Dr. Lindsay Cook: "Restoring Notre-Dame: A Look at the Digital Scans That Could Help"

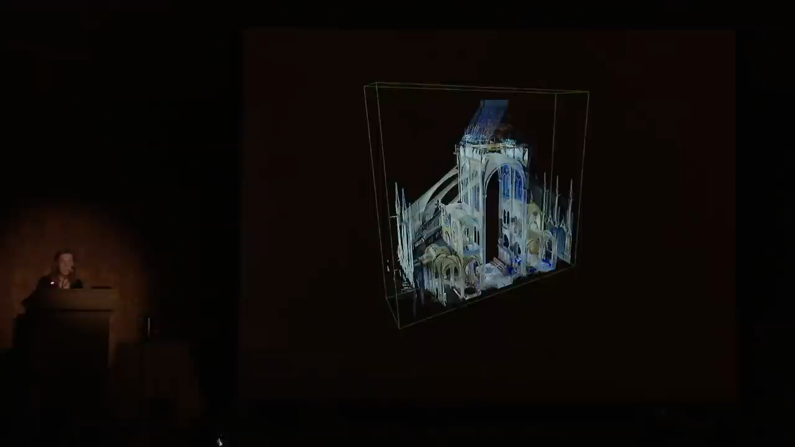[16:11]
Laser scanning is an efficient means of measuring an entire edifice, resulting in a mass of data known as a point cloud. That data set may then be sliced into smaller
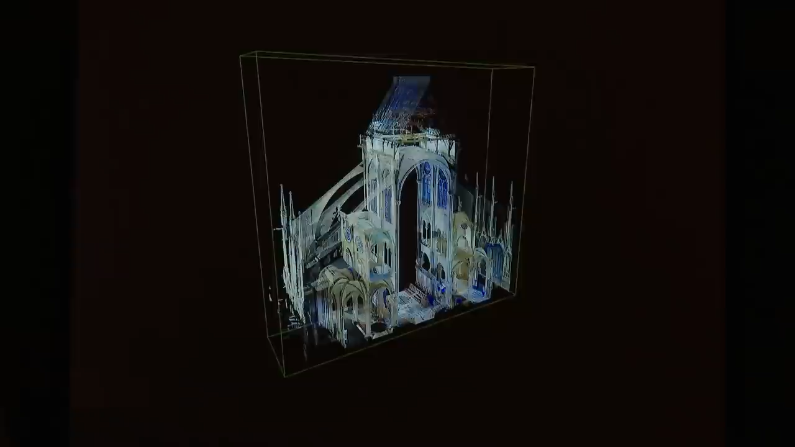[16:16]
pieces and examined more closely using analytical software such as Vectorworks, Cloudcaster, and Cyclone.
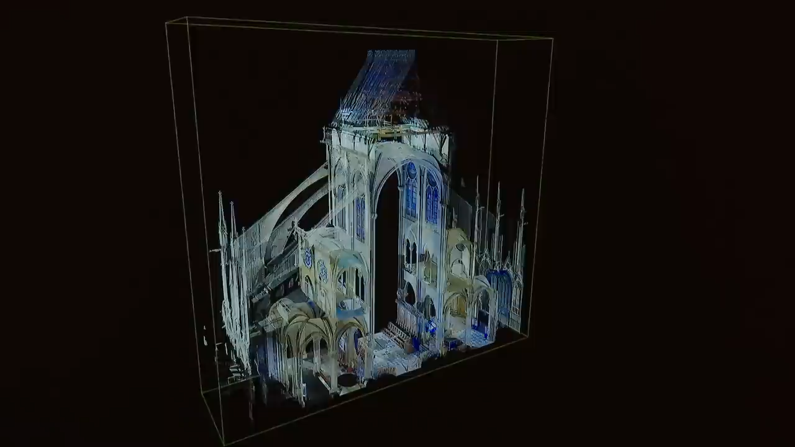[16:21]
You're seeing an example of a slice right here. And just to make it very clear what we're seeing basically a bay.
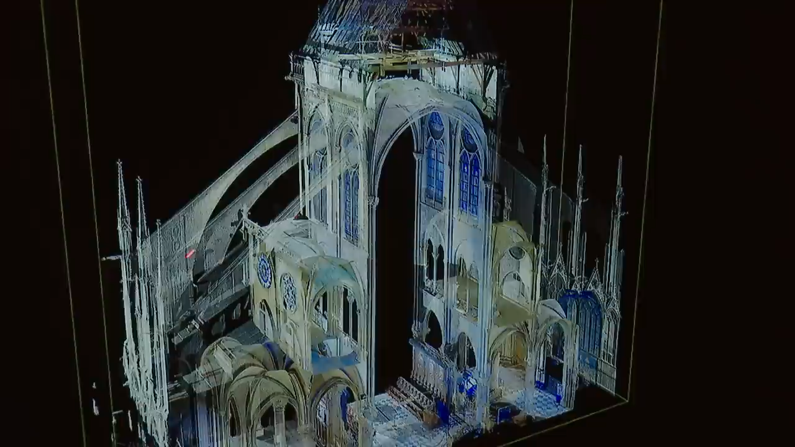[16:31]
So we see a couple of flying buttresses and a slice of the building. So you can look in and see bits and pieces of the roof, the covering of the roof as well. And it becomes particularly apparent from this kind of angle the fact that the vaults are really independent of the wooden roof above. So while they do bear down and exert force onto the outer walls, they're not actually placed on top of the vaults.
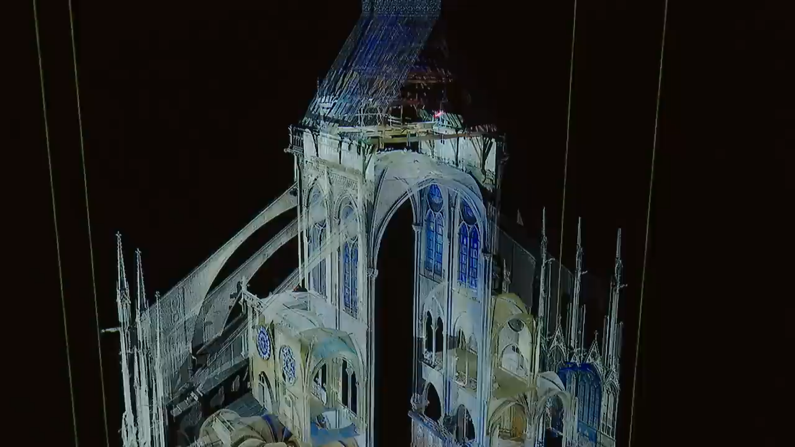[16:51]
This was something that was, I suppose, remarkable for everyone to learn through the fire. It's unfortunate that it took that for people to understand this much about medieval architecture.
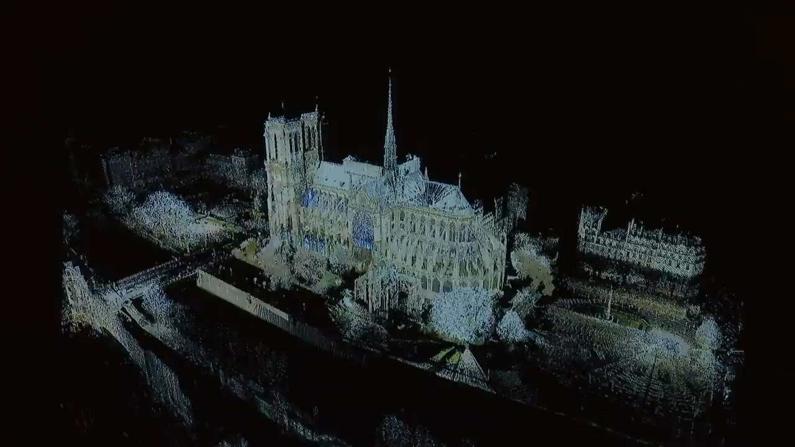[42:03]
Some years from now, the cathedral will reopen to the public, looking cleaner and newer, yes, but more or less like it did before in all likelihood. And in the interim, we have the point cloud data, a precious digital record of the Notre Dame we all knew, a ghost of what was, and maybe even, if needed, a template for the cathedral of the future.